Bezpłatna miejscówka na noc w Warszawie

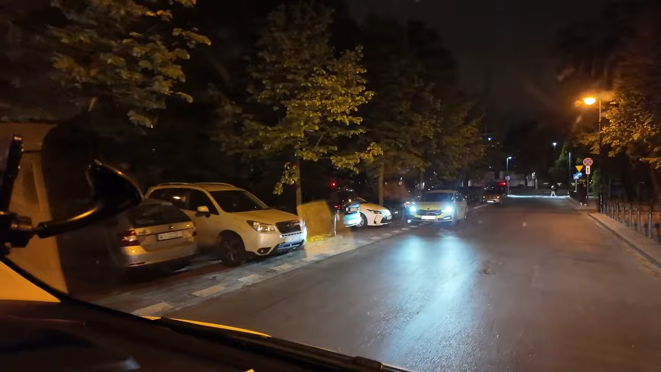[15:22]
My jeszcze odpoczywamy, robimy sobie przejażdżki przez Warszawę, jest oświetlona nocą, przepięknie to wygląda.
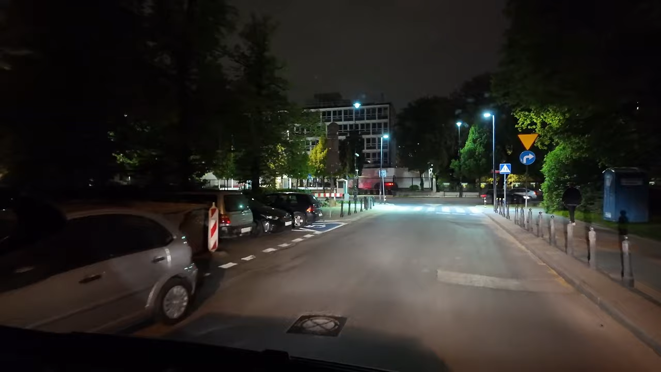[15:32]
każdym kącie jest coś ciekawego. No i obiecałem dzieciakom, że pokażę im ambasadę Stanów Zjednoczonych i opowiem trochę o tych zabezpieczeniach tej ambasady, bo są bardzo ciekawe i niezwykłe.
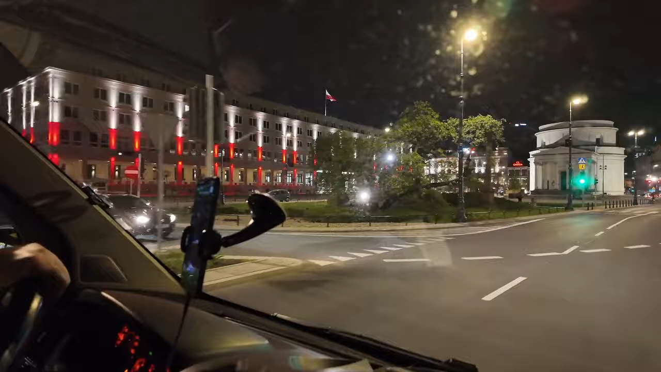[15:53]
I tu jest, co to jest za budynek? Miejsce docelowe jest po prawej stronie.